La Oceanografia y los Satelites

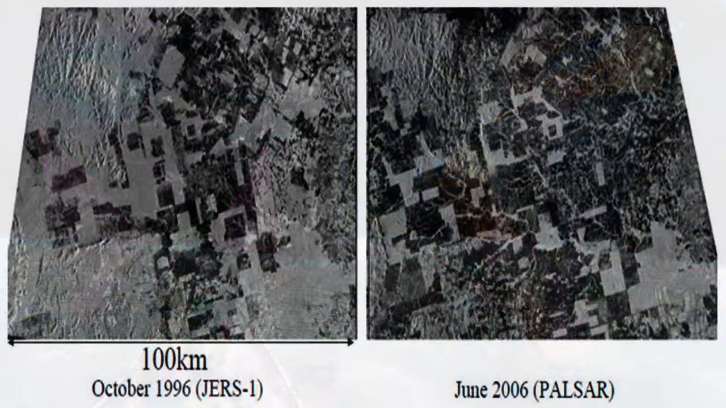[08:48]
Las imágenes de un SAR no muestran colores, pero proporcionan datos relacionados con la rugosidad de la superficie,
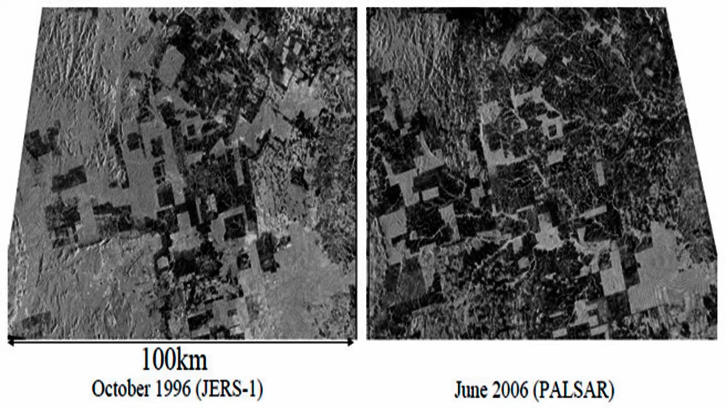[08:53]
datos que pueden utilizarse para estudiar el oleaje,
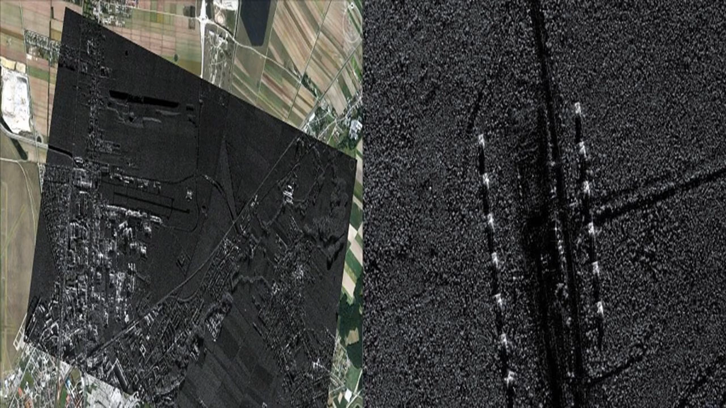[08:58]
la superficie del hielo o realizar el seguimiento de un vertido en el océano.
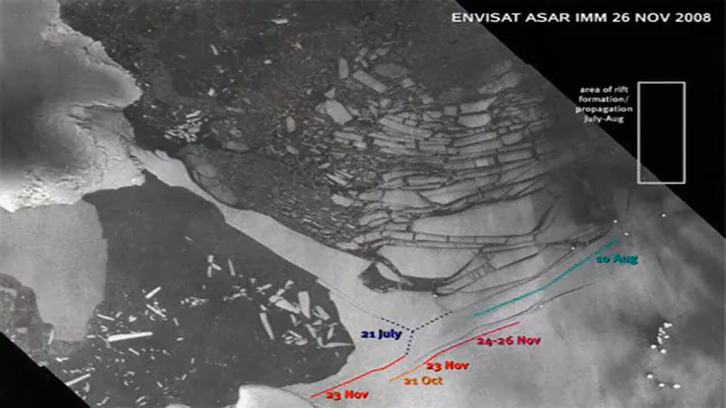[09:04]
Para un sensor SAR, una superficie marina con olas medias o altas
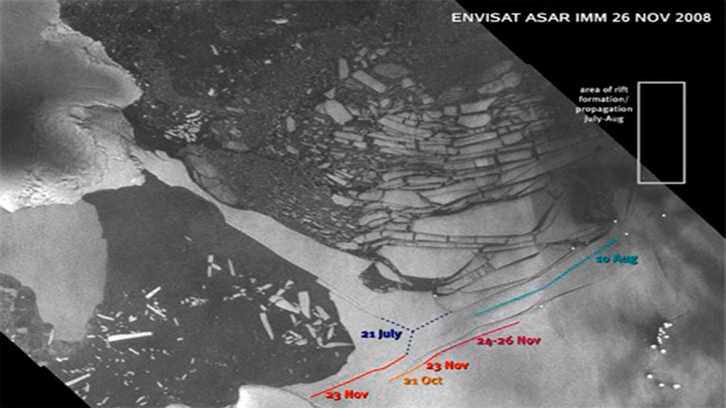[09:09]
provocadas por el viento constituye un ejemplo de superficie rugosa, mientras que un mar en calma o con pequeñas olas representa una superficie lisa.
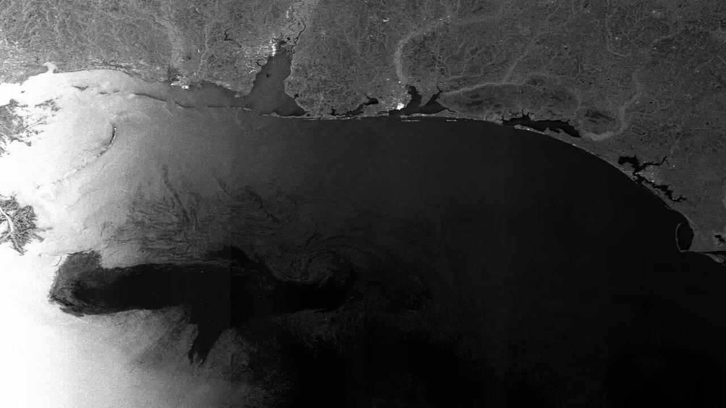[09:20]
De esta misma forma puede cartografiarse y monitorizarse el avance y el retroceso de los hielos marinos en aguas polares o estudiar la evolución de un vertido de hidrocarburos.